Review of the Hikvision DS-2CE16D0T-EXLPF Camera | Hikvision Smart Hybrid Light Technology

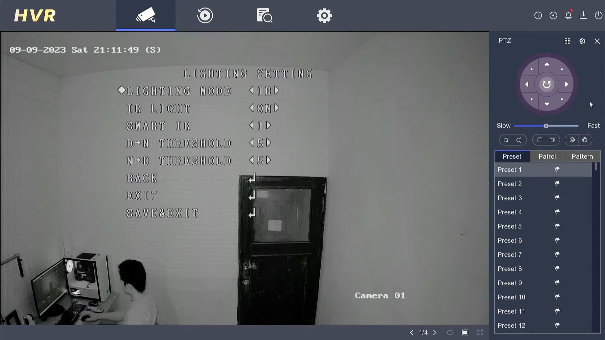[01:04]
This allows users to flexibly switch between these three lighting modes, which can be adjusted according to the respective environmental conditions. When users select the IR mode, the IR lamp will always be on, and the video image remains black and white at night. Whereas, when users choose the white light mode, the white light will always be on,
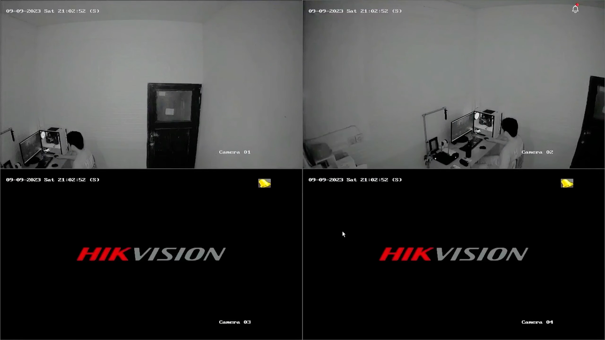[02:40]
First, please log into the DVR menu, right-click on the monitor screen, and select the menu. Enter the password or pattern when prompted.